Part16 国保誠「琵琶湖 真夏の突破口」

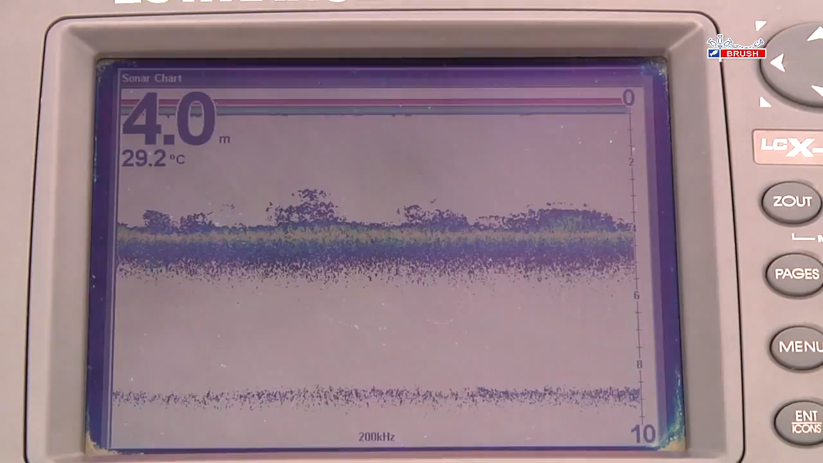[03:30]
On screen: depth 4.0 m, water 29.2°C
ッチ状にウィードが生えているところっていうのを今日まず狙って、